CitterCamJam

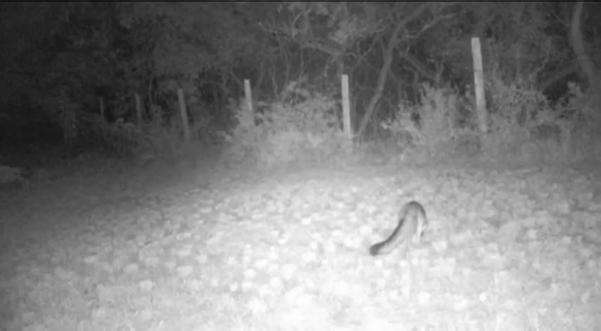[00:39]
Foxy. Foxy lady. When I do see the fox, I just imagine that it's a foxy lady. And of course, the raccoons came down. Hey, hey, this is actually a possum.
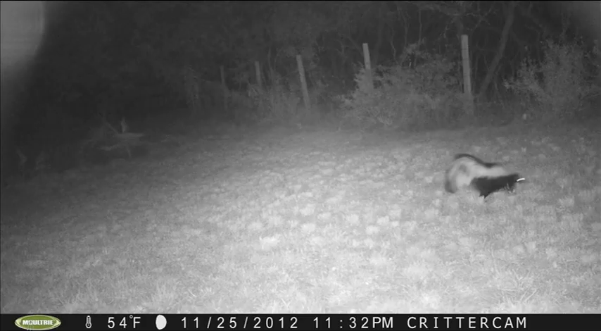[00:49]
That's Pepe Le Pew. Glorified rats.